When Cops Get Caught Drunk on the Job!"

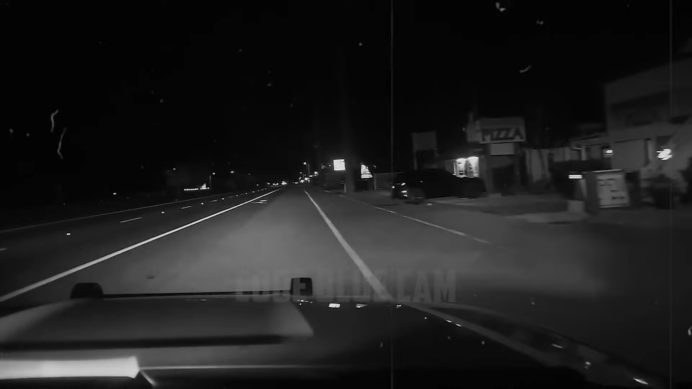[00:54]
the white Chrysler remained unyielding and refused to pull over.
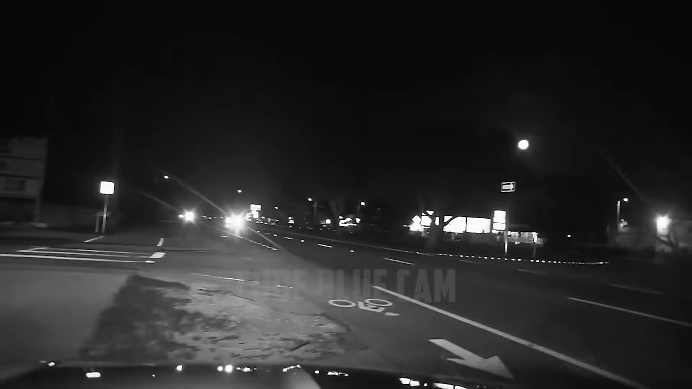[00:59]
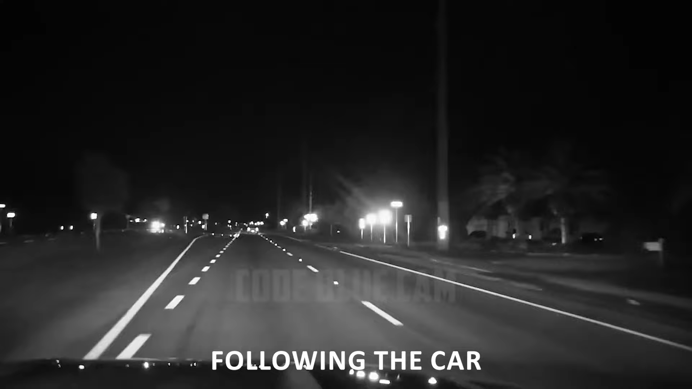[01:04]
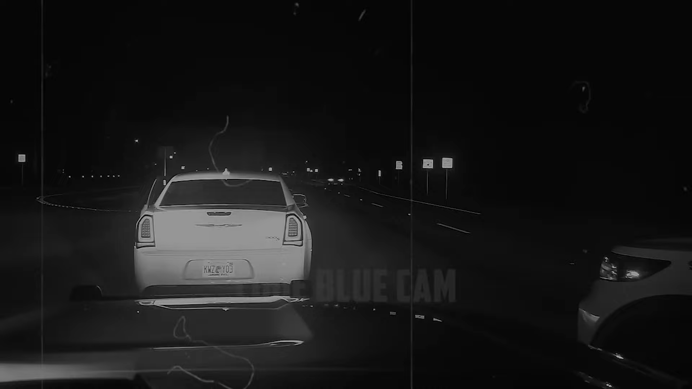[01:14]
Surprise, the driver turned out to be Officer Donovan, a 26-year-old Miami-Dade cop. The deputy, undeterred by this situation, proceeded to initiate the routine of hands up, turn around, and hands on your back.